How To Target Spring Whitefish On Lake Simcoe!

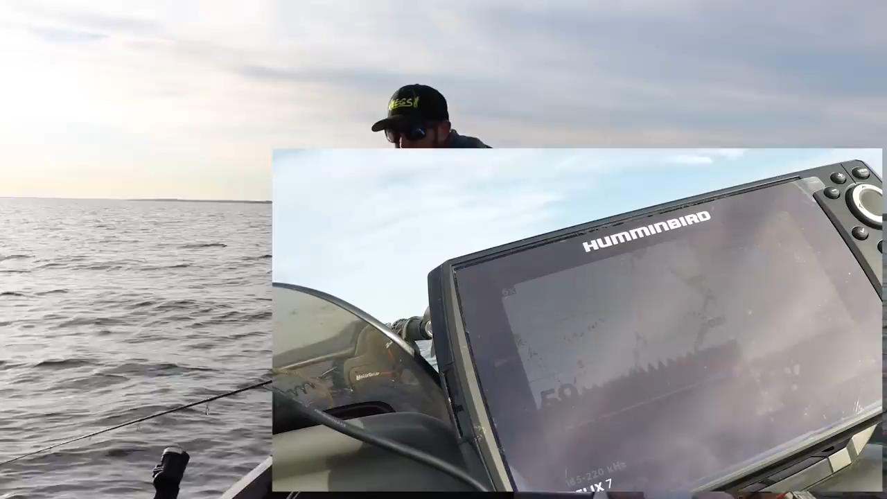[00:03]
That's fine. See how they're streaking up and down, guys? That's what I need. There it is, right there.
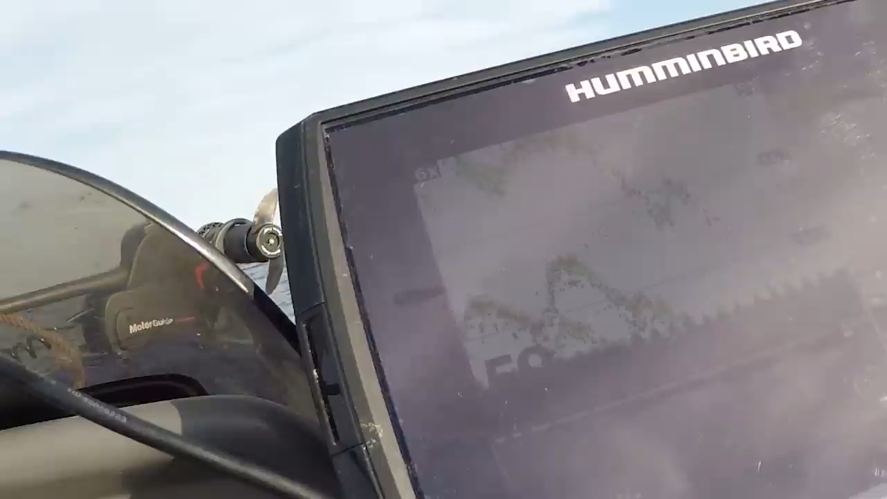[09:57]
So if you look at that high hook right now, that's maybe perfect, but look at it from the bottom, coming up.
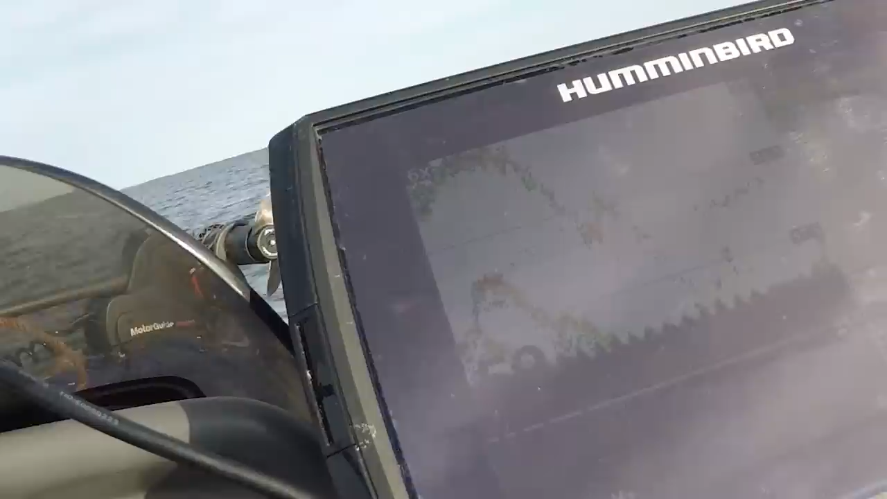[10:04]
See, that's a small mark to me. To me, that's a perch, but I was fooled twice already today.
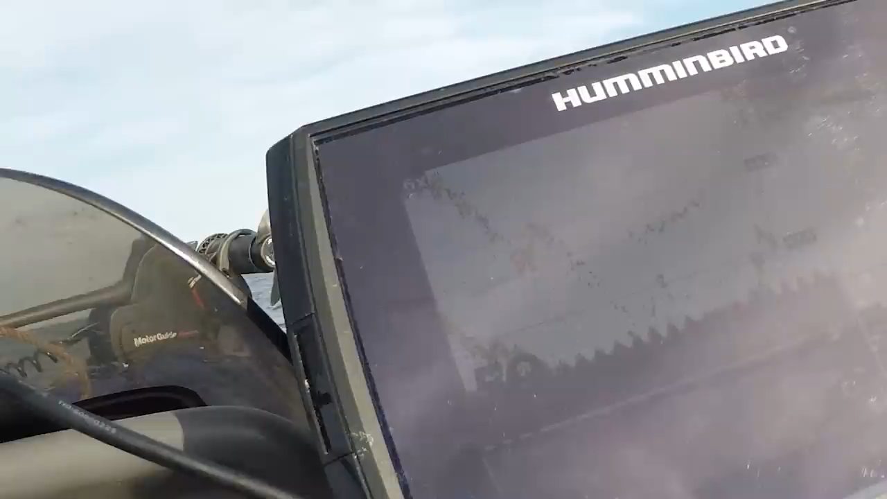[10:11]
I'm not discounting anything right now. So that's a bigger mark coming up from the top, or from the bottom and top. See how they're streaking up and down, guys?
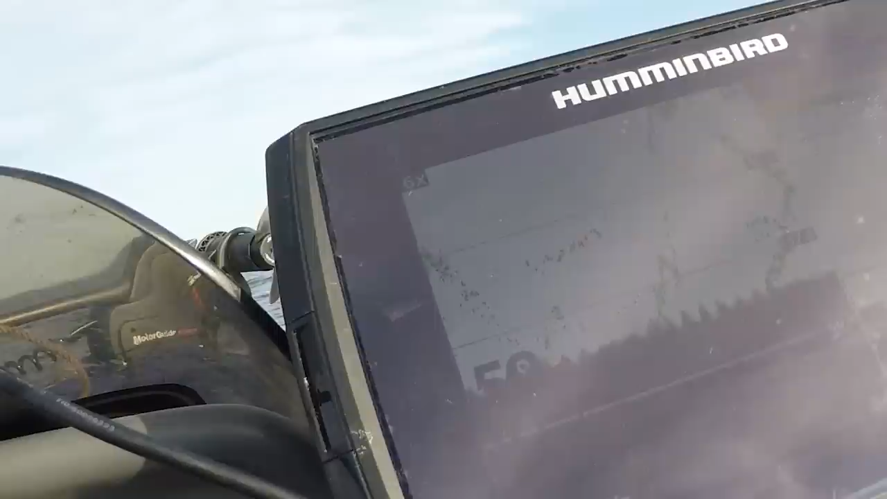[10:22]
That's what I mean. There it is right there. That's what I mean about.
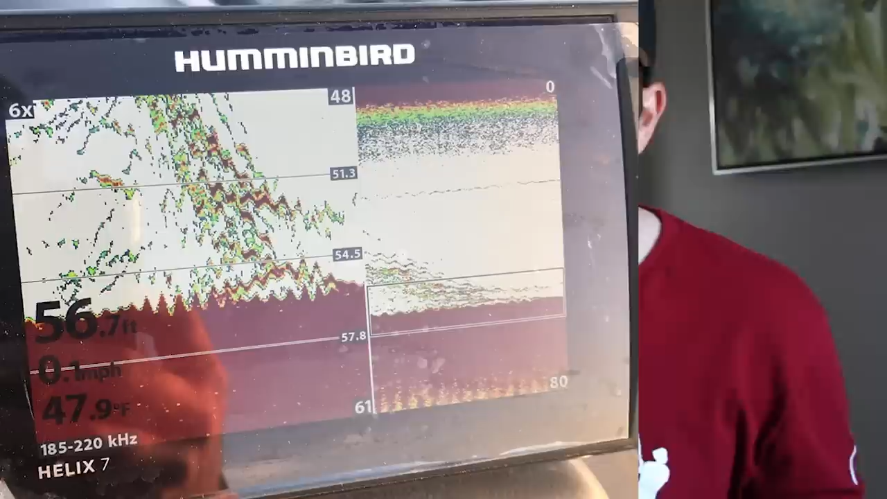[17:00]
On screen: depth 56.7 ft, water 47.9°F
They're come from the top, come from the bottom. I thought they were perch. They're all whitefish. And like I said earlier, they're just chasing those midge fly, the hatch that's happening right now.